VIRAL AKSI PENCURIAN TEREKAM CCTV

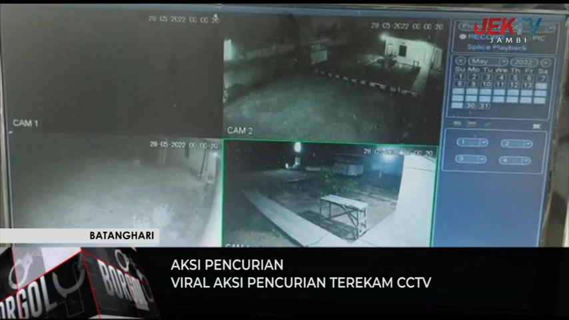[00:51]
Beginilah aksi pencurian besi pembatas pertasaran Di desa petajan kecamatan Bajubang, Kabupaten Batanghari Yang terekam kamera CCTV Aksi pencurian ini bahkan tidak hanya sekali dilakukan Melainkan sudah terjadi sebanyak empat kali Zailani yang merupakan operator Pertasop Saat dikonfirmasi mengatakan Bahwa